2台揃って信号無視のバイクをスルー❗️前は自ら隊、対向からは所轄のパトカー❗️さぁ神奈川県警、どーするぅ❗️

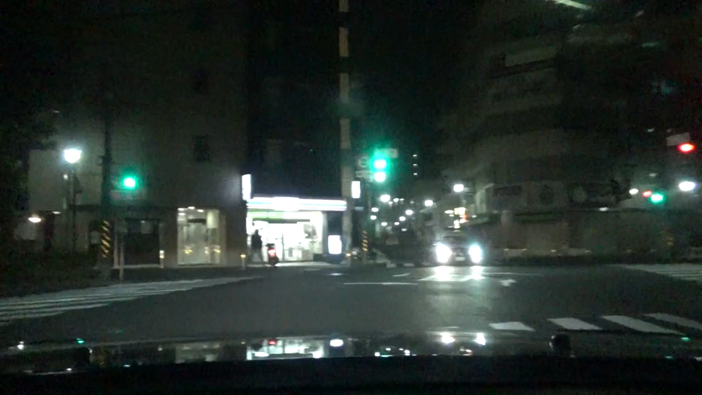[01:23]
これさすがにやばいんじゃないのこれ。自ら隊と所轄？あれこれ警察署だっけ？来ねえか。やっぱ神奈川来ねえか。
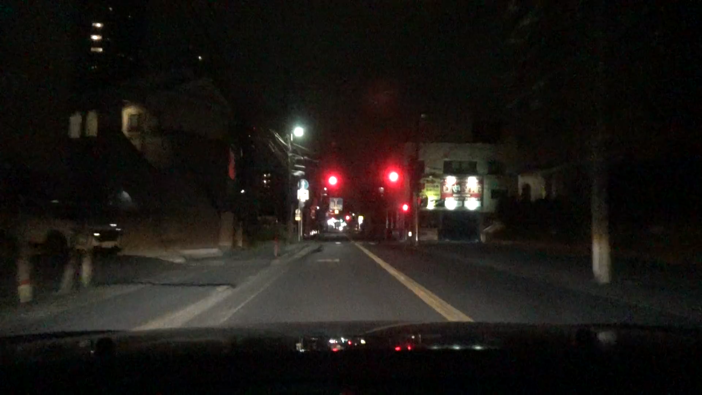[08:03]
なんかでけえ大型いてさ、まあトロトロトロと走られちゃってさ、ね、もう40キロ制限じゃん。
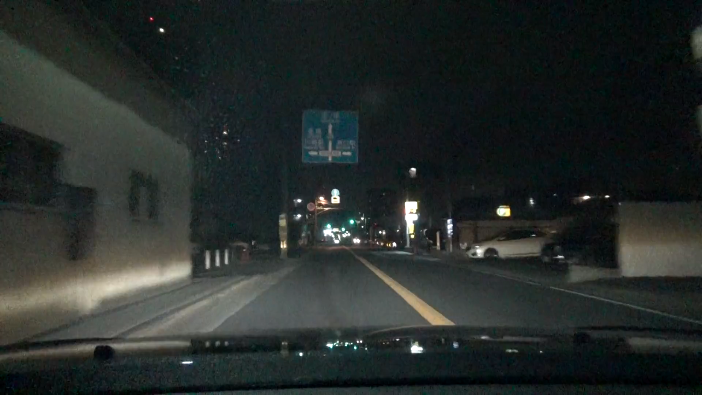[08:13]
この先、一般道警察署があります。 助手席見てたんだよ。